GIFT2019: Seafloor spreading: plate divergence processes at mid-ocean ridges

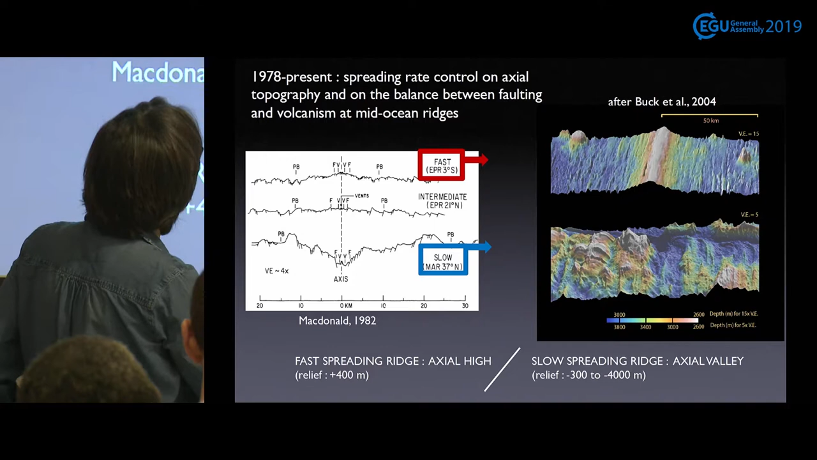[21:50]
So fast-spreading ridges, they are really dominated by volcanism, and tectonics play a small part. And the opposite is the fact of is true for slow spreading ridges.
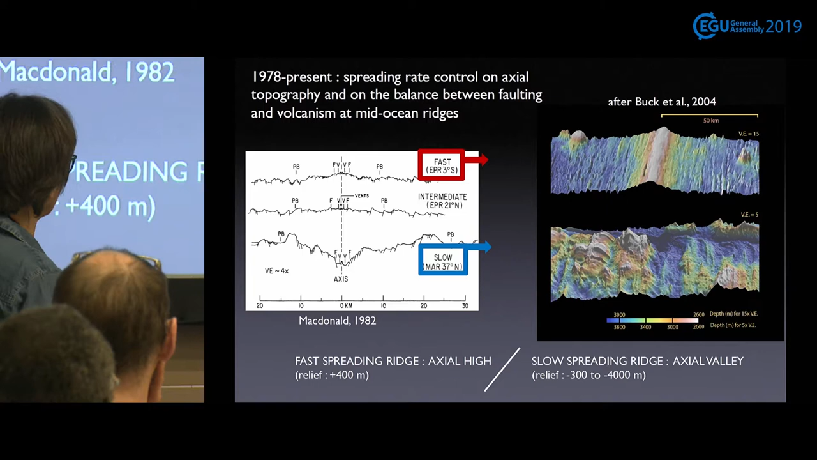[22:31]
So fast-spreading ridges have an actual high that has a relief that is remarkably
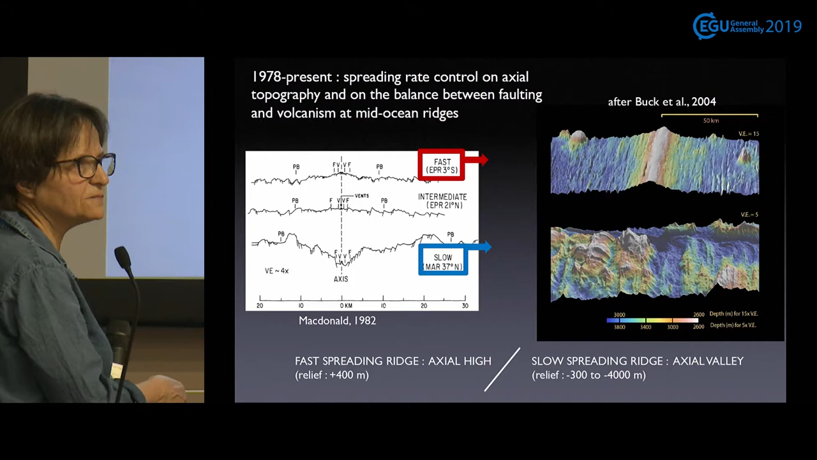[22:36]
constant all over and is about 400 meters. And slow-spreading ridges, they have an actual valley that has a relief that varies between 300 and 4,000 meters, 300 meters and 4,000 meters.
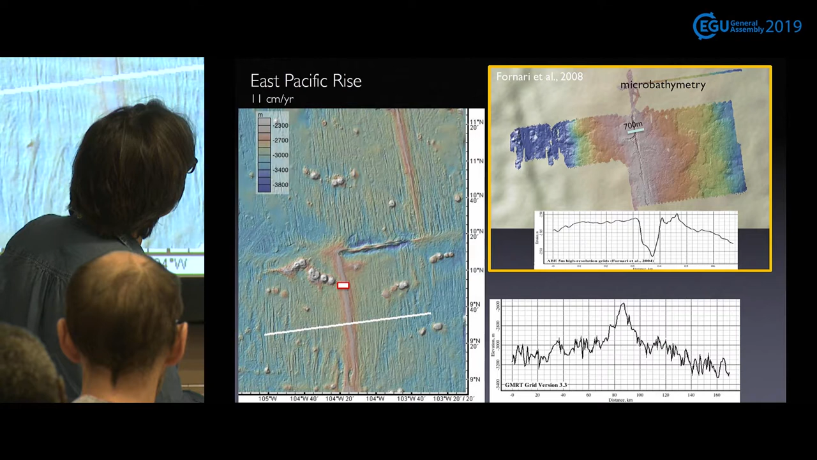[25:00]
graben, or rather it could even be described as a fissure. And what you see coming from this fissure are these things here and here and here and here, and they're not artifacts, they are collapsed lava tubes.
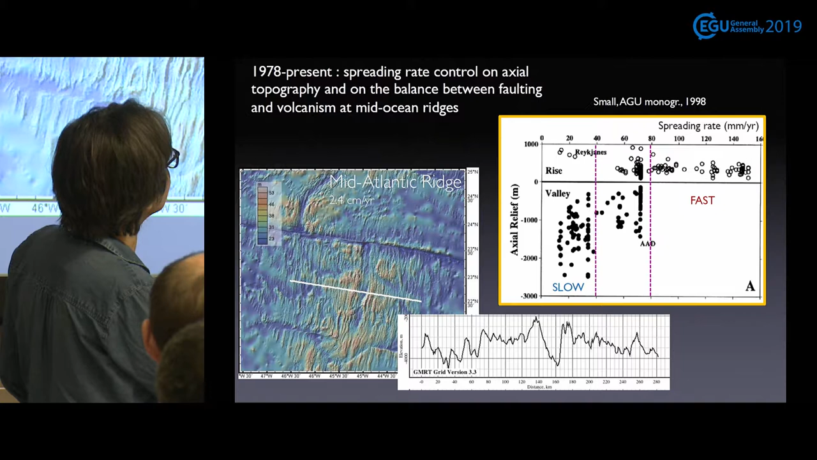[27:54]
And if you want to go to places where you never have a high, well, actually, this is already old, so you the best bet is to choose for 40 millimeters. And in between, you can have one or the other.